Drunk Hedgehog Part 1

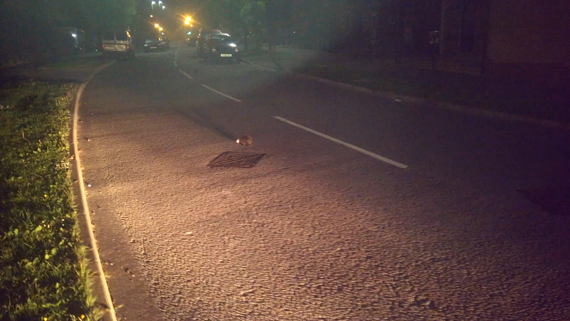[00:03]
that there is a hedgehog and it has a cup stuck on its face and it's not doing it intentionally it's like by accident